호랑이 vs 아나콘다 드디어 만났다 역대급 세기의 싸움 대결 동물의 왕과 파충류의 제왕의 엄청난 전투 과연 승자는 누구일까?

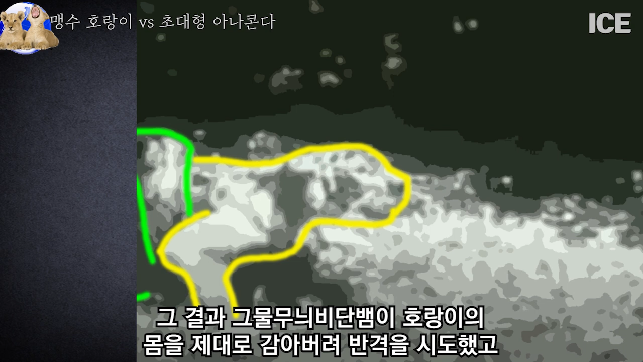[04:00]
그 결과 그물무니 비단뱀이 호랑이의 몸을 제대로 감아버려 반격을 시도했고 점점 힘이 빠지게 된 호랑이가 오히려 죽을 위기에 처하는 것을 볼 수 있었습니다. 이 호랑이는 결국 뱀 사냥을 포기하고 도망쳤지만 이 녀석보다 훨씬 경험 많은 노련한 호랑이가 제규어와 같은 방법으로 아나콘다를 공격하면 이길 승산이 높아 보입니다.